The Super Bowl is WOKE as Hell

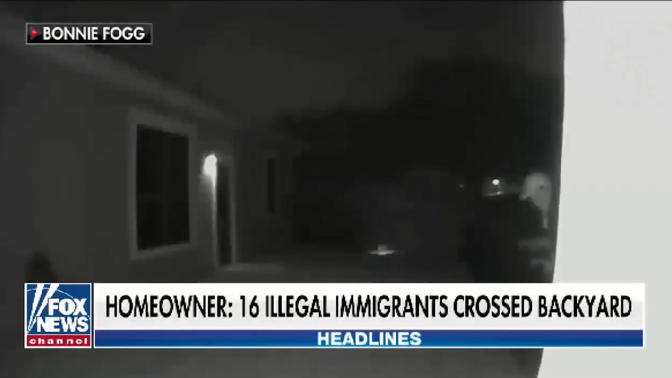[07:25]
She captured 16 illegal immigrants jumping her fence inside a gated community.